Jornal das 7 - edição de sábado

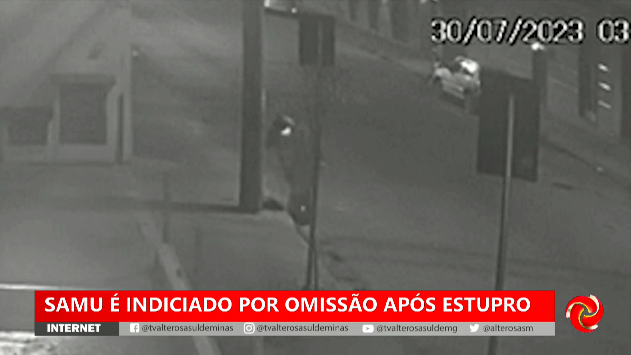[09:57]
Minutos depois, um homem aparece, carrega a vítima por cerca de 3 quilômetros e a estupra em um campo.